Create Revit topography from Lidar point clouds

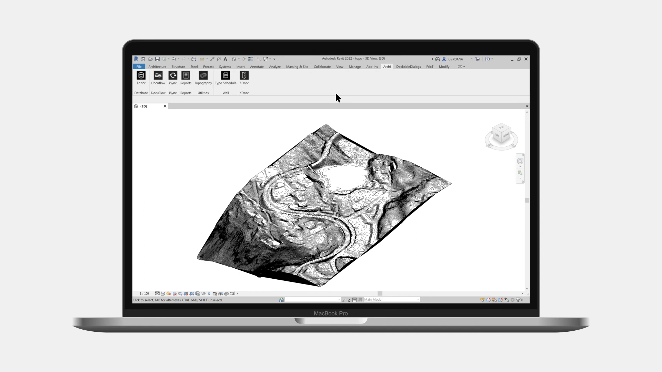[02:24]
we can then tighten the distance between the topo counters to see the surface in greater detail and with smooth transitions. Now that you know a little about creating topography using litter files, you can discover even more ways of using Archie Topography.